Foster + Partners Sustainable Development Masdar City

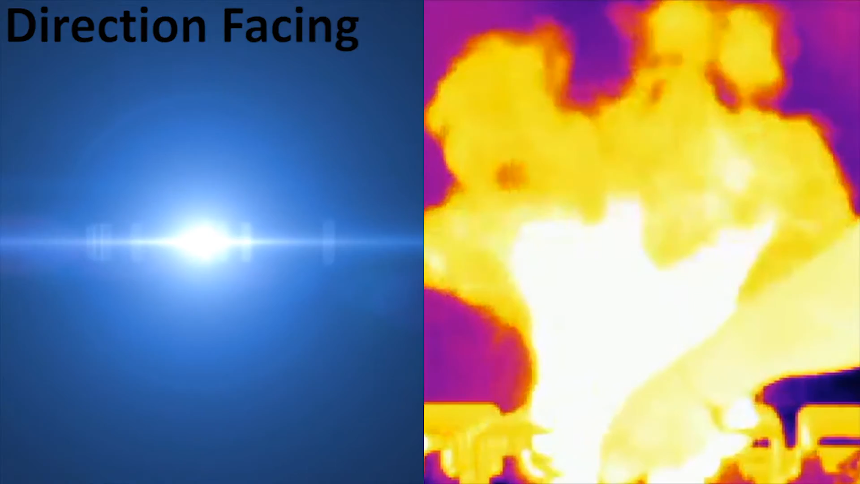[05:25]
Meaning that the light and heat will be coming in for the majority of the day. Greenery and plantation.